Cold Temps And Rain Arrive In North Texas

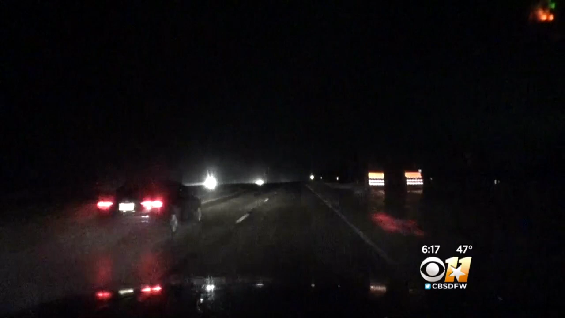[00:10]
This is our mobile 11 unit there in Eastland near Palo Pencha County now continue to drive its way out towards the west. So as you can see, just a cold rain out there. No switch over in the precipitation just yet.
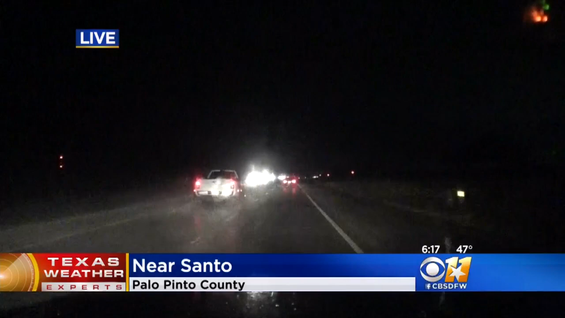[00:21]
That is further to the west.